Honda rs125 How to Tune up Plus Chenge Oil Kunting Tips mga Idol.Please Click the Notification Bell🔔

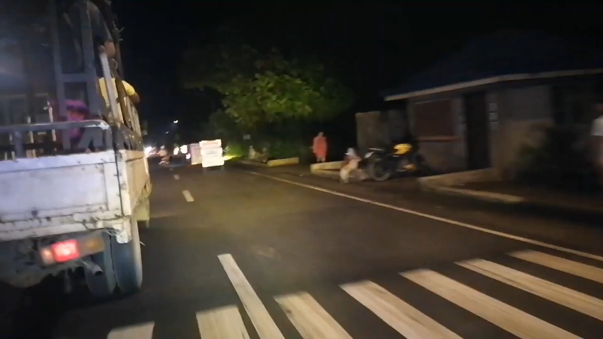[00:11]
So pag uwi ko mga kaidol, mayroong LTO sa daan, pinara po ako mga kaidol. So andyan po mga kaidol dahil malakas yung ilaw natin.
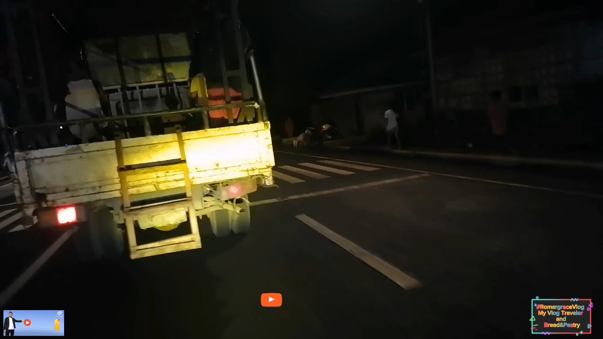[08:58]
Merong LTO sa daan, pinara po ako mga ka-idol.
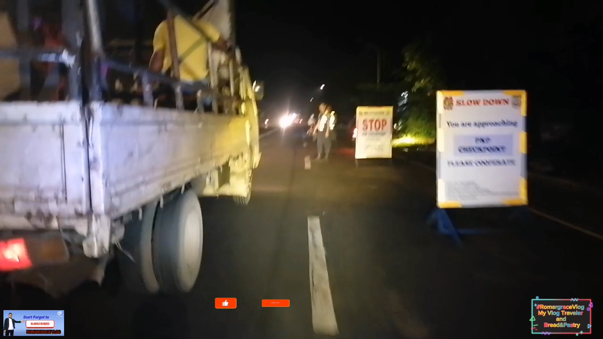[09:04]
So andyan po mga ka-idol, dahil malakas yung ilaw natin,